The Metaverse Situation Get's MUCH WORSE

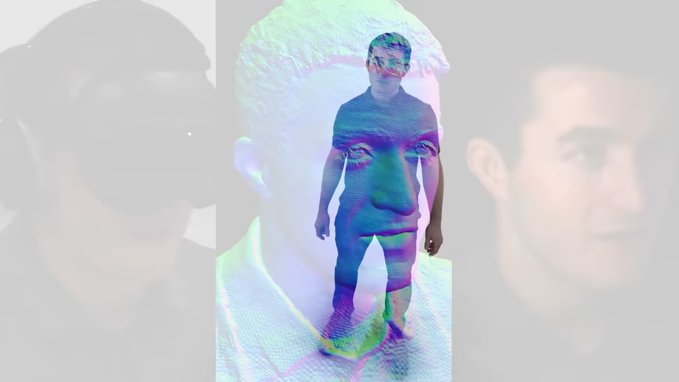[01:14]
These are overlaid onto a 3D model, giving seamless photorealism to what used to be a cartoonist joke.
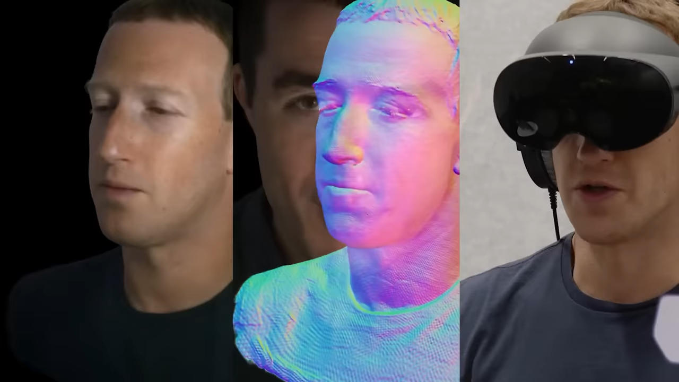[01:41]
First, the reality of Zuckerberg and Friedman wearing VR headsets and headphones. Then, the 3D imaging facial scan and finally the accurate real-time VR image they were both seeing. To say it's an upgrade is a massive understatement.